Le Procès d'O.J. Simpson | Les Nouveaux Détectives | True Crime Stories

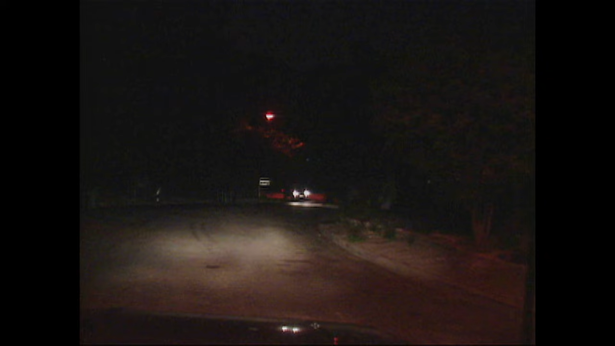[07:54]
Il se rendit à la maison de Simpson qui était dans le même secteur sur North Rockingham Drive avec son partenaire Phil Van Hatter et d'autres détectives assignés à cette enquête.